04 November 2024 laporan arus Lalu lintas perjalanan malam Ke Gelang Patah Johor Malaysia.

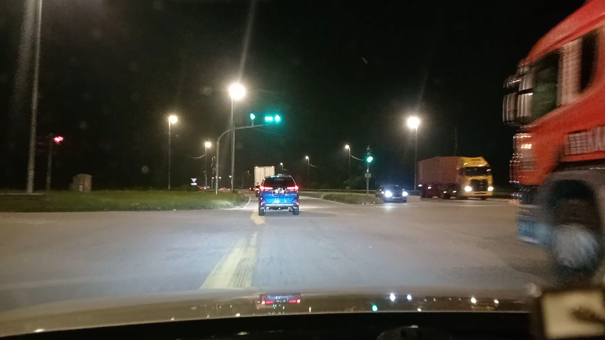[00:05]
Bersama saya sekali lagi Henry Bali Channel. Hari ini, malam ini
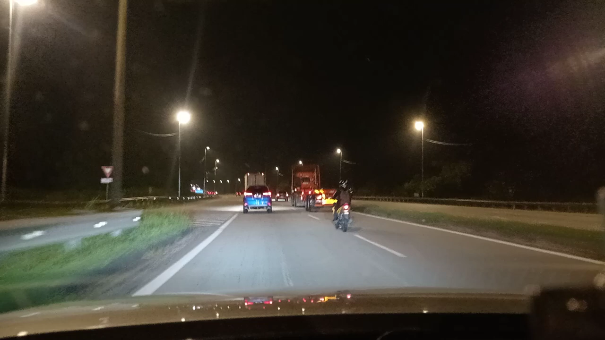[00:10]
4 November 2024. Kita daripada tanya pelepas mengala ke Second Link Johor Bahru Malaysia. Kita lap sikit, ada kekotoran di cermin windscreen kita sebab tadi ada hujan dan ditampakkan dengan debu-debu kota sedikit, jadi dia nampak macam ada habuk sikit.
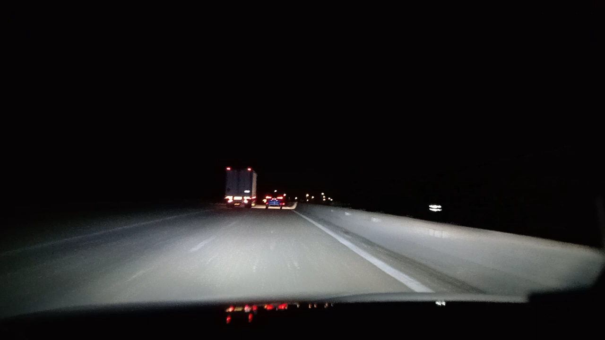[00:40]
Okey, teman-teman, kita teruskan perjalanan kita pada malam hari ini. Suasana arus lalu lintas dalam keadaan lancar sahaja.
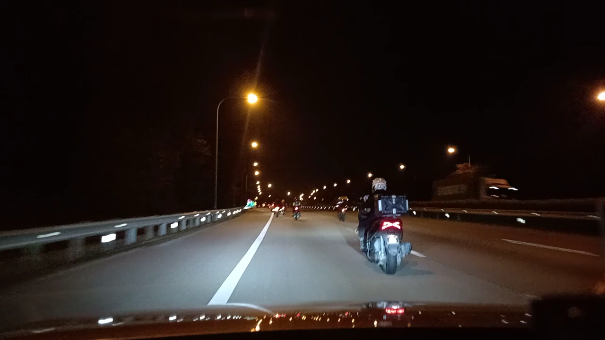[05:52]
sajalah suasana pemandangan malam di Lebuh Raya Sekeling Johor Bahru Malaysia pada 4 November 2024 hari Isnin